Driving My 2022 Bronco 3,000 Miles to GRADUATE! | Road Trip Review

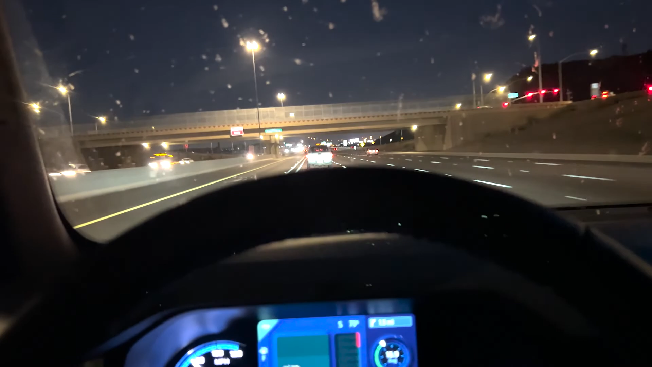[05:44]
Two half gallons of whiskey, a couple of cases of beer, a couple of hookers, but all in all, a solid trip down from Beaverton, Oregon,
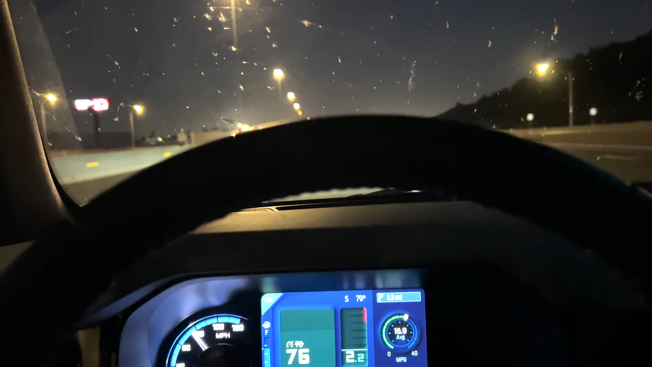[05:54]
all the way down to the southern border of the United States, and roughly averaged 16.9 miles per gallon.
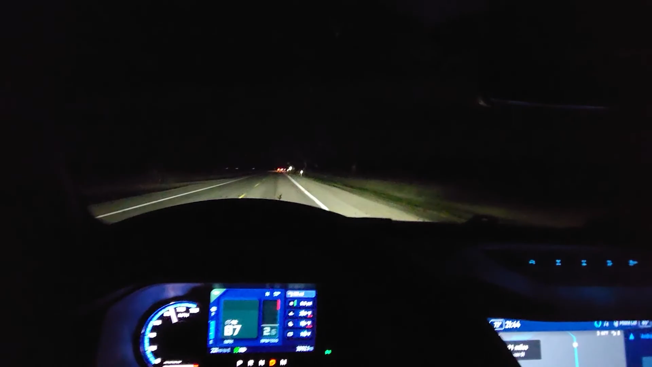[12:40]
The lighting on the Bronco seems to be doing a good job. Auto high beams catching oncoming lights. One time, trucker flashes lights at me because, uh, apparently the high beams didn't turn off. But, the lights are plenty bright enough. Fog lights on.